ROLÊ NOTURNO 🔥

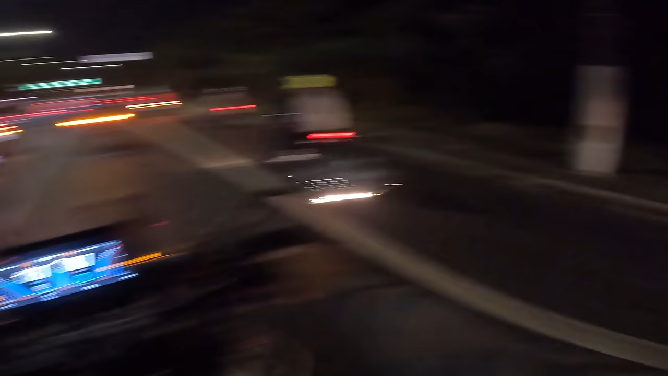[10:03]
Olha os caras lá. Só ir na palma só. Não pega não, mané, tá suave. Ó. É só abrir espaço aqui, eu sumo. Fica vendo? Fica vendo? Ó. Ó. Ó. Já era.
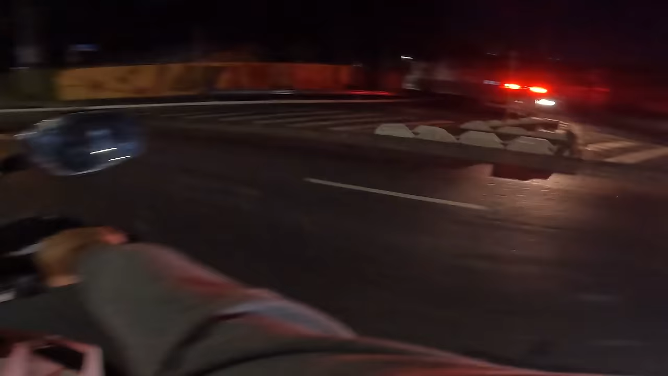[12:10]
Outro polícia ali, ó. Cozinhei pra eles ainda. Não, agora é só ir pra casa, né? Vambora.